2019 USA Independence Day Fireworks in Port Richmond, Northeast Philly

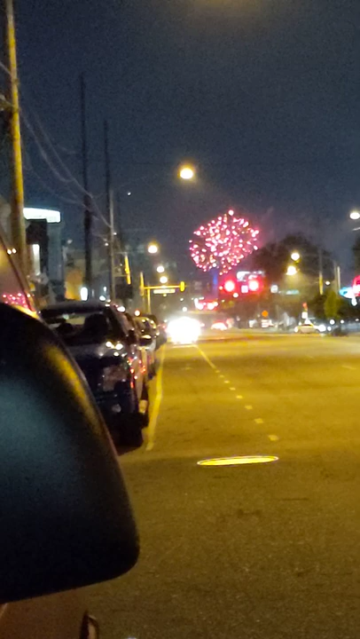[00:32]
Yeah! Can't zoom in any further than this. This might be Penn's Landing. Yeah. Yeah, this might be Penn's Landing. So, Penn's Landing is that way? Yeah, south of us. That's the south. We're looking south right now. Oh, sorry? Yeah.